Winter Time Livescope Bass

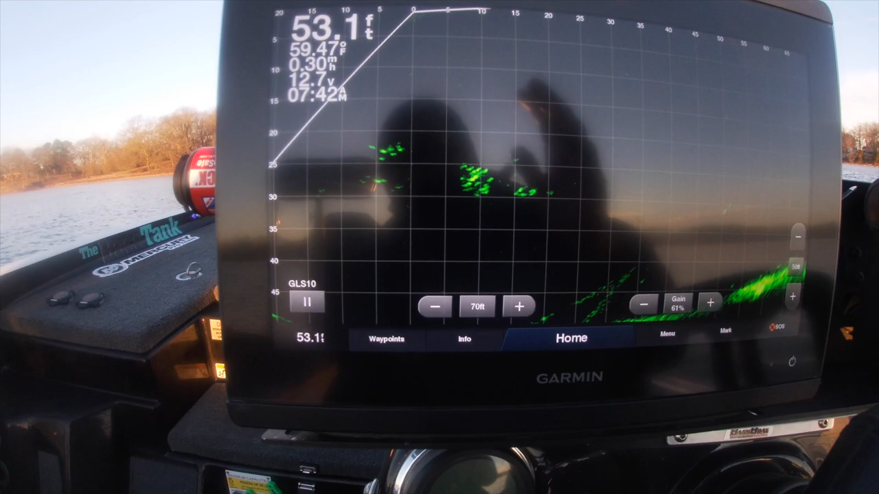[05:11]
And something I want to say, guys, even though you can rewind this and put your settings exactly like mine, your unit may read different than mine. I've sat right beside my father.
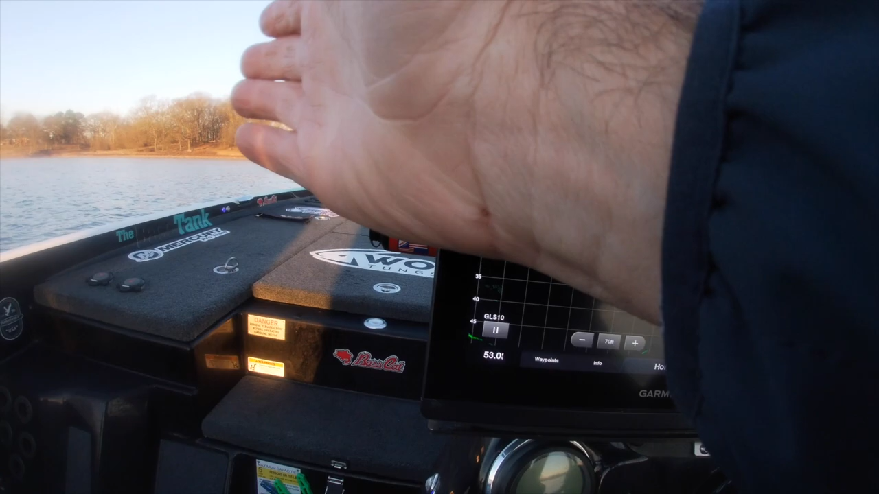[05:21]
I've sat right beside Jeff Lewis, people, my buddies,
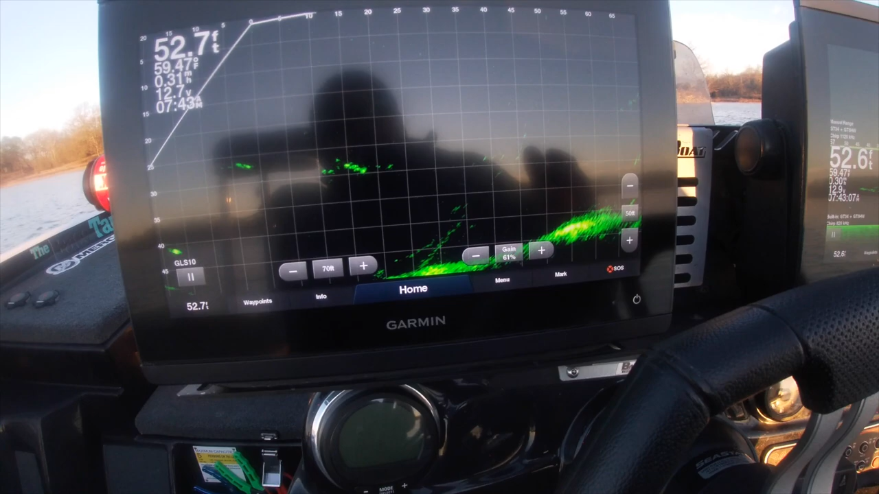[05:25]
and have the exact same settings, and they look, you jump boat to boat, and they look completely different.
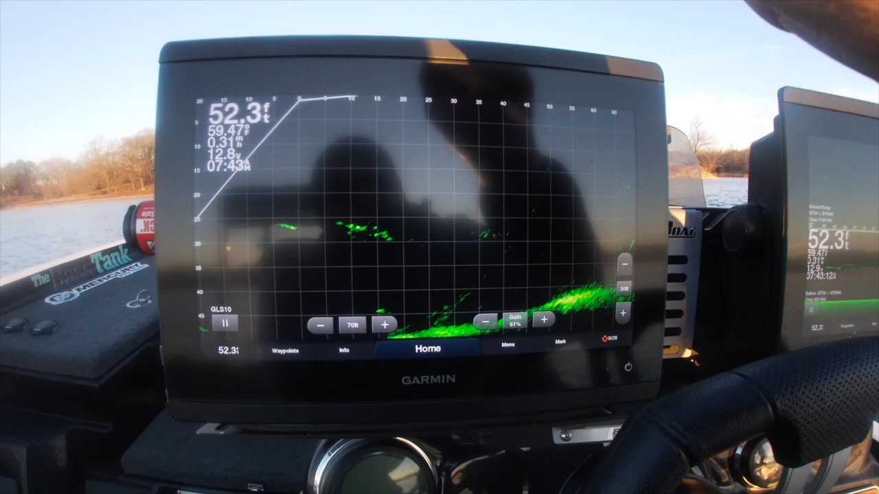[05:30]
8612, the processor's faster. This is the high-end model, so it's just like a computer. It's reading faster. That's what the 8612 does. So that's what we have. So let's see if we can't catch a bass. How about that?
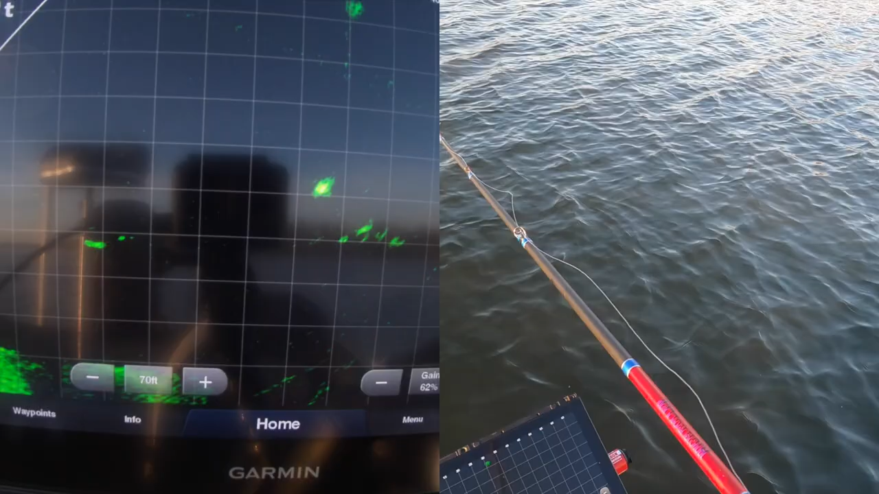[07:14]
Not very big, but here it comes. There he is.
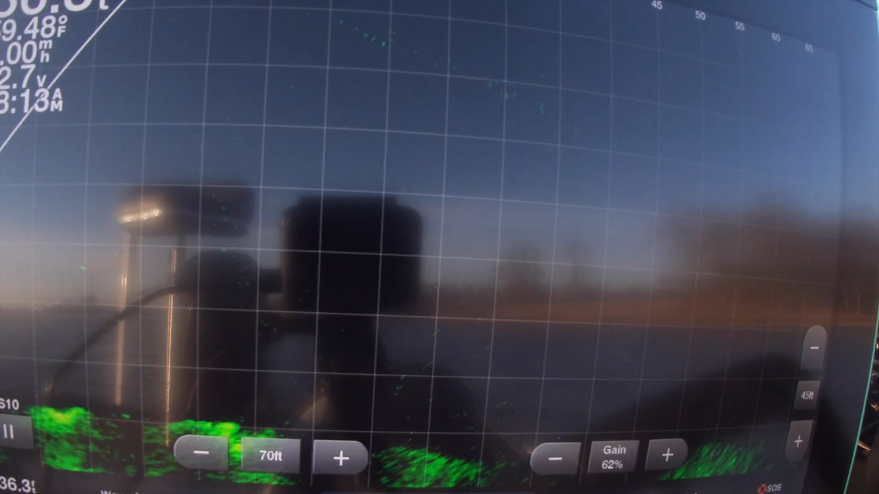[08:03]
Just have moved up. It looks like they just moved up.
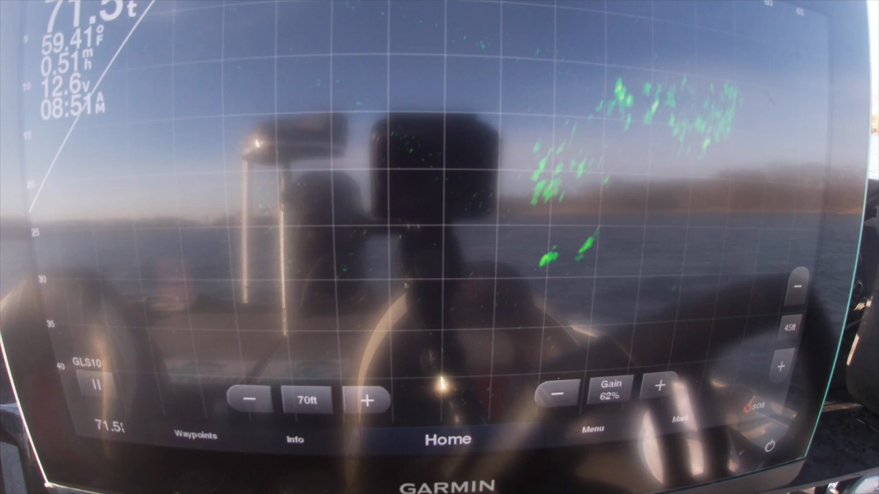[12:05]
Here's what I was looking for while I was out on the lake. You see the bait up top and the two dots below them.
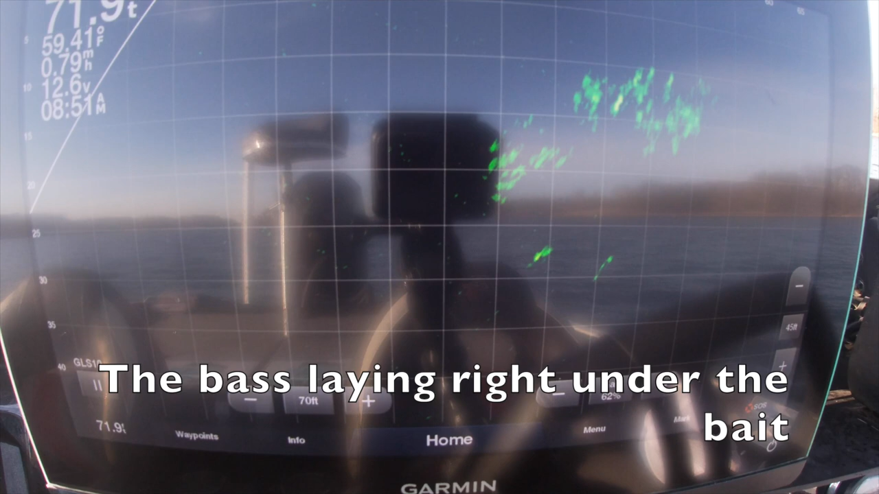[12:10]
Those are two largemouth bass. Those are bass waiting for a shad or that bait fish to become wounded or fall out of that school of bait fish. They just sit there and ambush and wait for one to fall down to them.
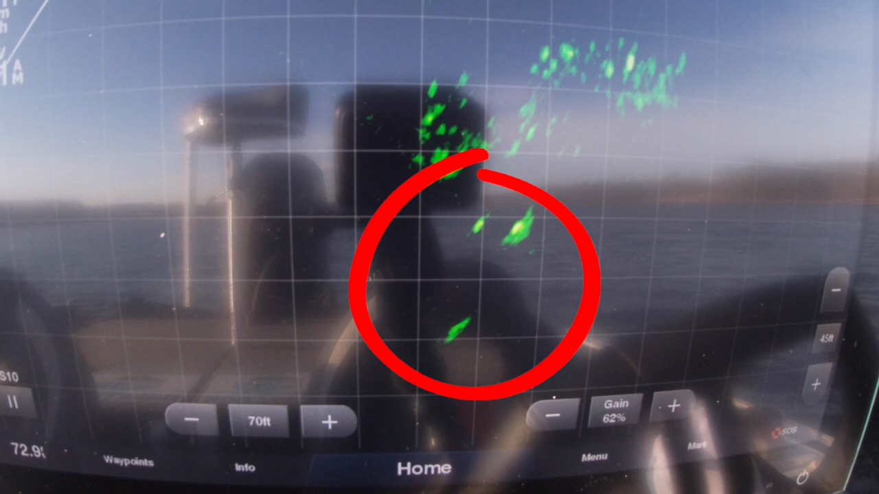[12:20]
That's what I looked for all day long while I was bass fishing.
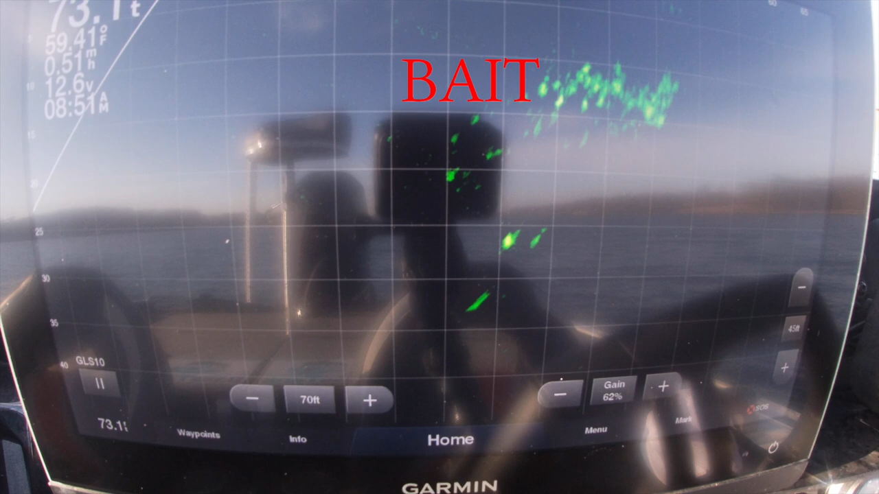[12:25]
On screen: water 59.41°F, speed 0.51 mph
Okay, guys, right here is a perfect example of how Livescope is just a tool and not a fish catcher. As you can see, my bait is now coming from the top of the screen down. See it falling right to these fish? Falling. Look at this fish stop, this bass. He feels it coming down. Watch his body turn. He turns. He sees the bait. I lift the bait up. There we go. He lifts. You can see his tail. His head comes up. Nothing. Just because you see them on Livescope does not mean they're going to bite. And here comes another bass from the right.
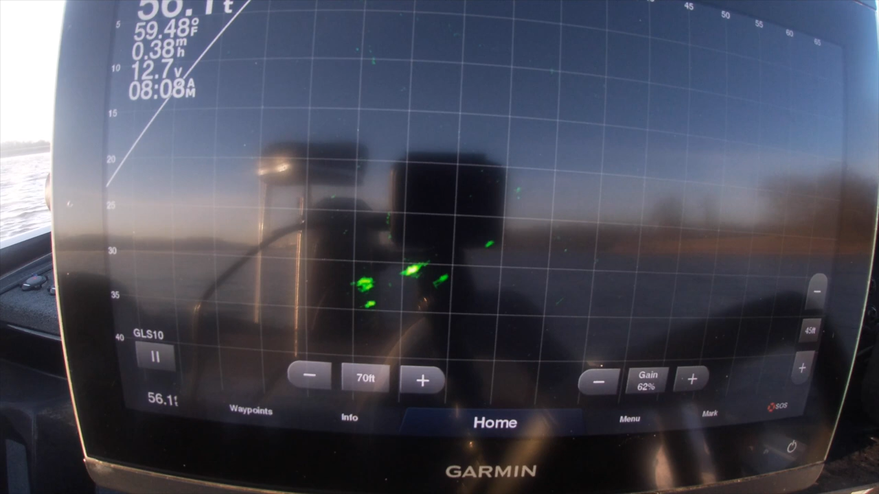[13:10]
On screen: water 59.48°F
See him coming in, he sees the bait. Next thing you know, look at the left. Two more bass will come in. There's 4 to 5 bass looking at this bait right now, and I caught approximately 0 bass out of this school. You still have to figure out how to catch them, how to get them to bite, the colors, all that comes into play here. Livescope just doesn't throw them in the boat, but it's an amazing tool. Look at him fall all the way up.
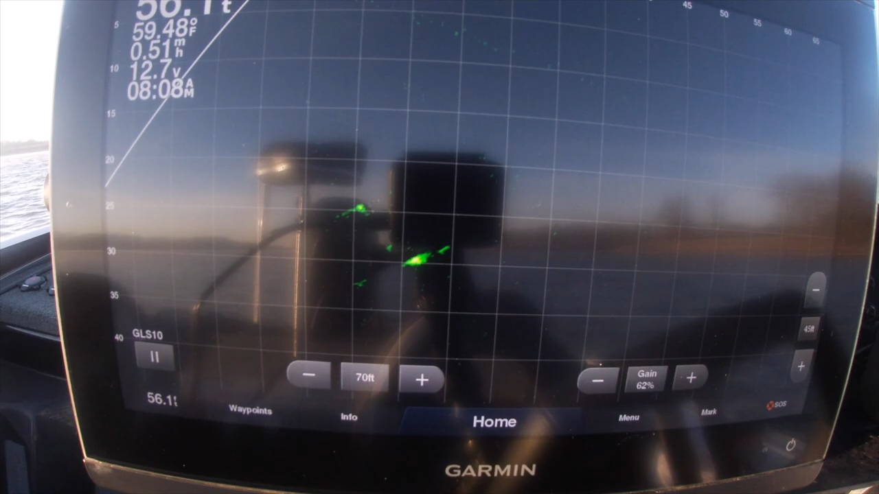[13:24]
On screen: water 59.48°F, speed 0.51 mph
I drop it, I'm trying to get him to bite, never happened.